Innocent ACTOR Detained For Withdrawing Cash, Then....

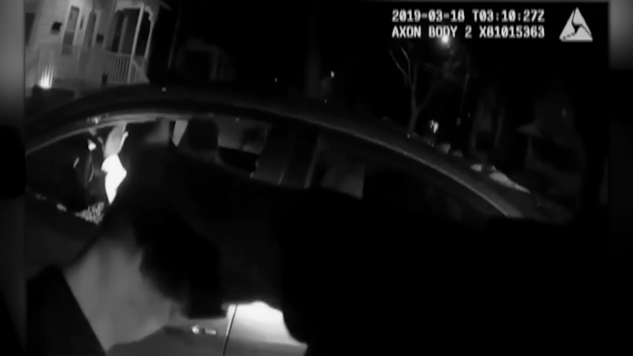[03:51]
Exit the vehicle! Exit the vehicle! Exit the vehicle! Exit the vehicle! He's got a kid in the back seat.